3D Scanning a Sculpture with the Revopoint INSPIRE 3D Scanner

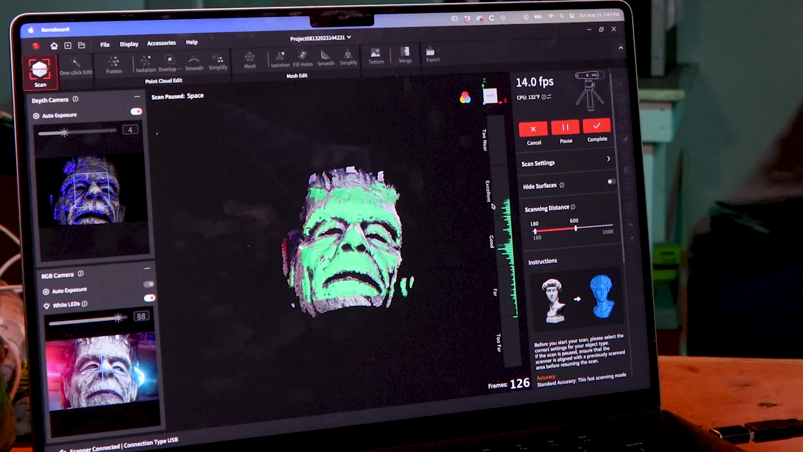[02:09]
I think one of the biggest changes that this scanner brings is actually in the Revoscan software and that's not actually limited to just this scanner.
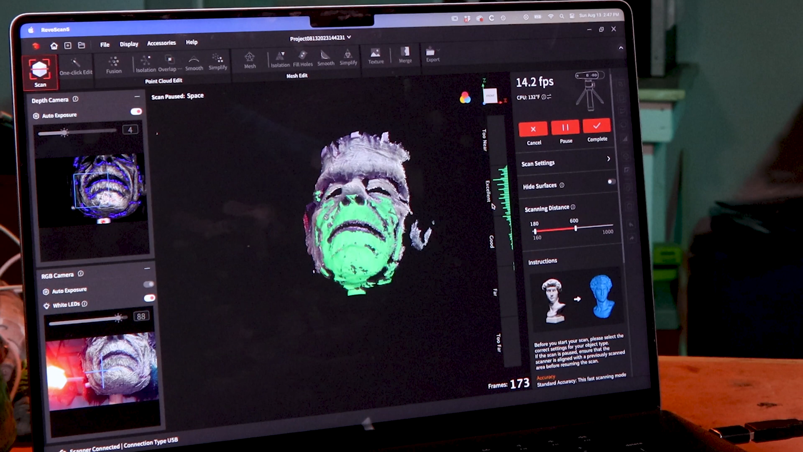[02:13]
There's a new one-click edit function that will let you go through all the steps of
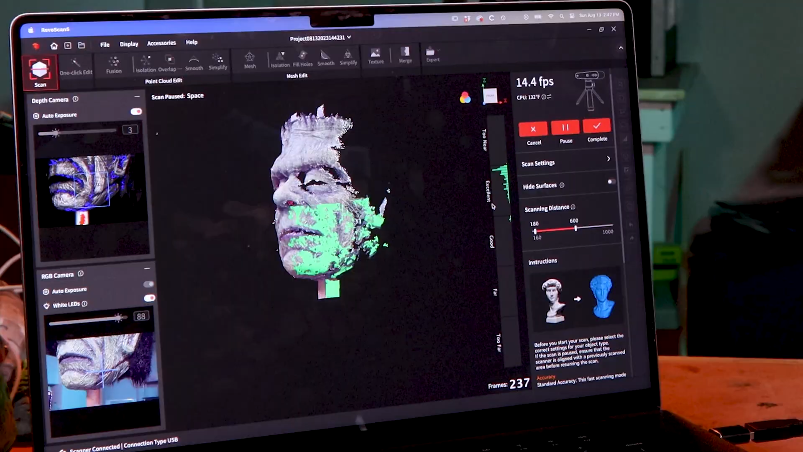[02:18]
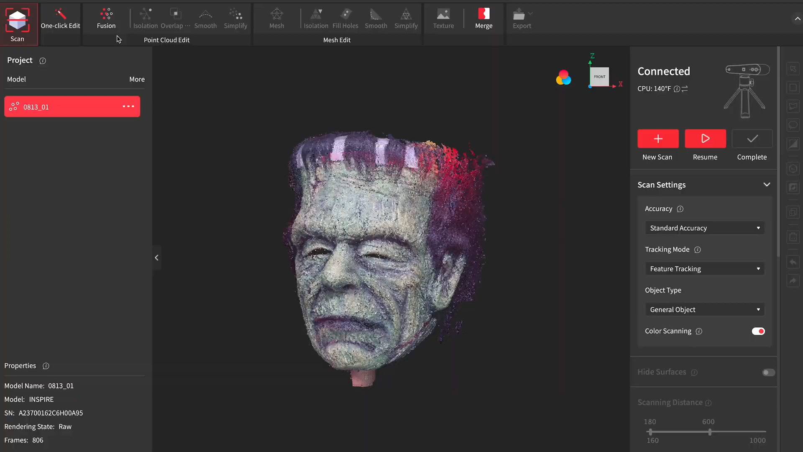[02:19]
processing the scan at once so you don't have to sit there and babysit the computer while it processes through each step. I'm told this feature will use all of the settings from the last time that you manually processed a scan so
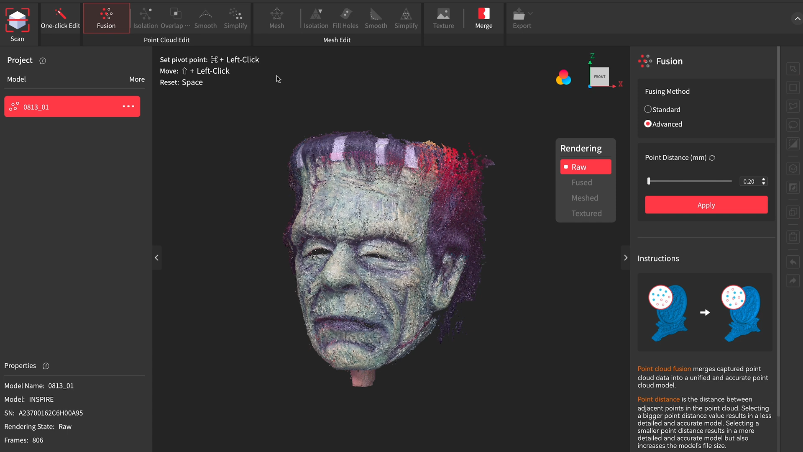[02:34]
you should be able to go through the manual process once and then use the one-click edit function after that if you're happy with the results that you're getting.
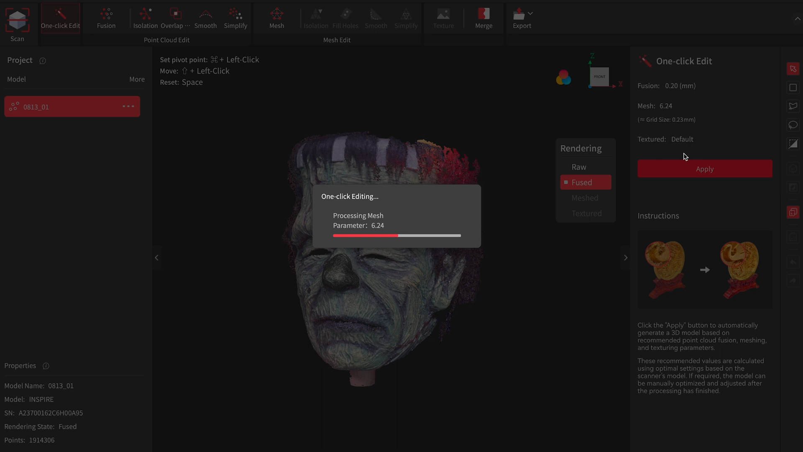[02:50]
as low as possible and the mesh level which I put as high as possible
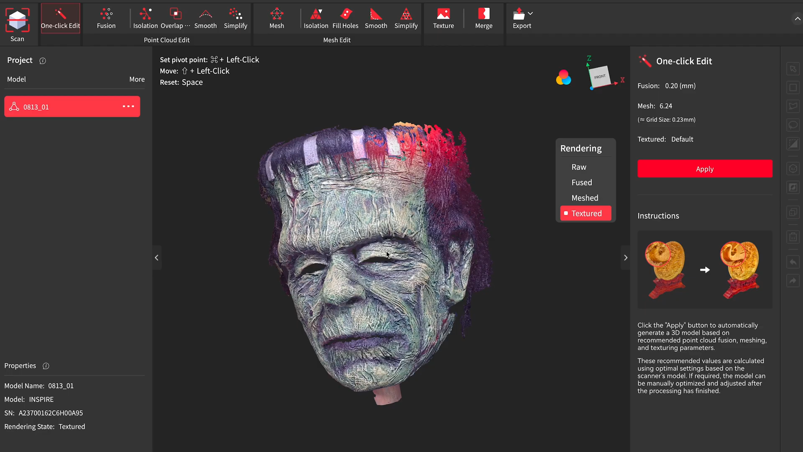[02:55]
which should theoretically
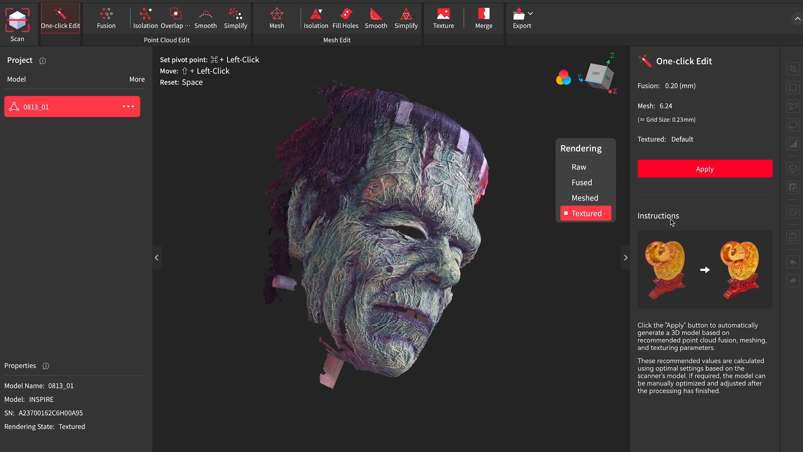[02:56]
give me the best detail as far as having many points very close together.
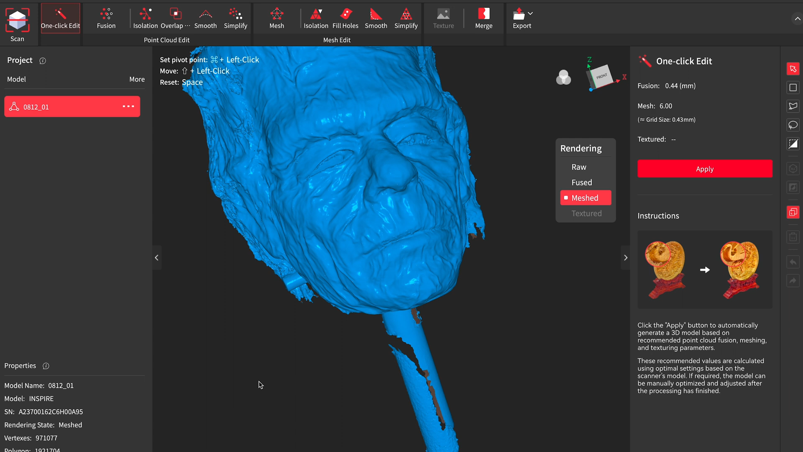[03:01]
And I'm sure that you could get improved results through trial and error on the other settings but the defaults have seemed to produce decent enough results for me.
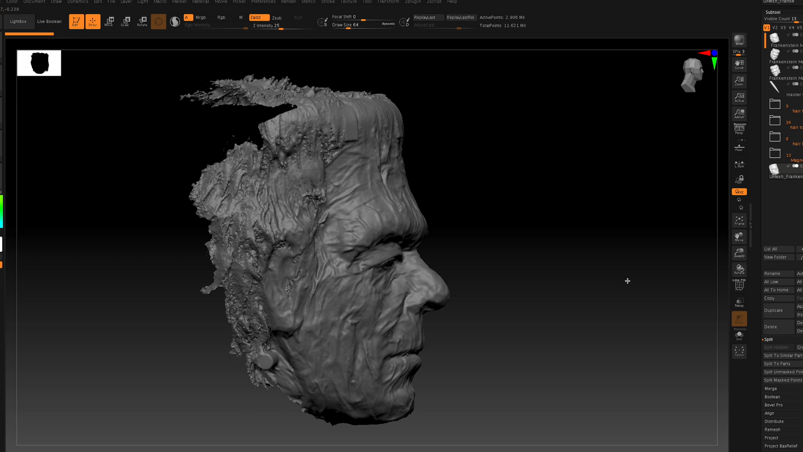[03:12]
I think it's clear that this is not the finest level of detail but it is pretty accurate. I didn't have any problem maintaining tracking during the
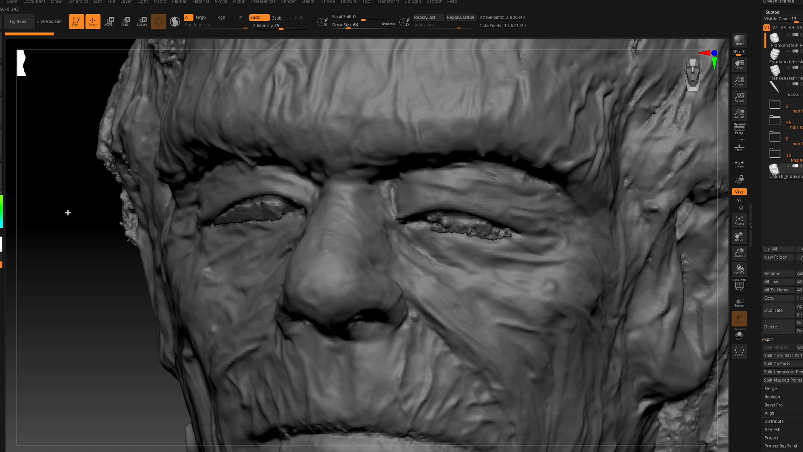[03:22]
scan which is great and the process was very easy.
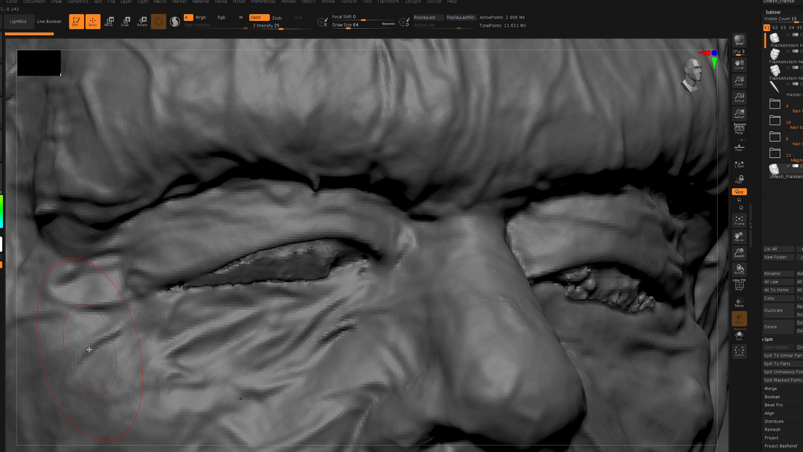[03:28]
The hair didn't scan very well because it's black and most of these scanners are gonna have trouble seeing black so that's not a surprise.
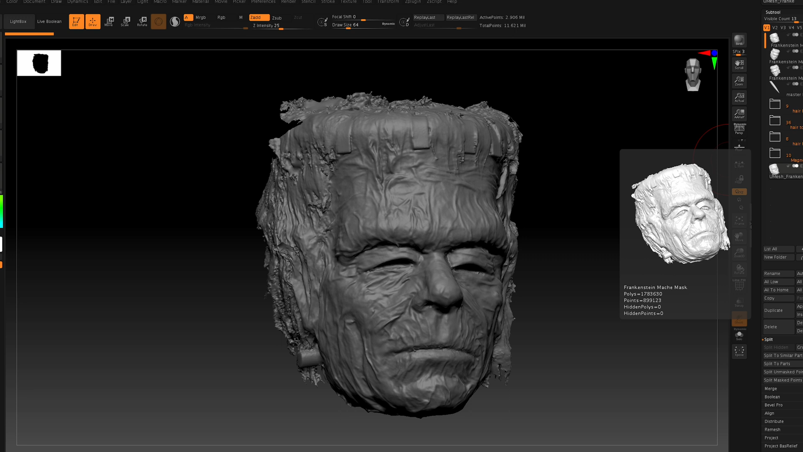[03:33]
You could use a scanning spray or powder to make it easier to see but I'm just gonna re-sculpt the hair on this one for the digital version.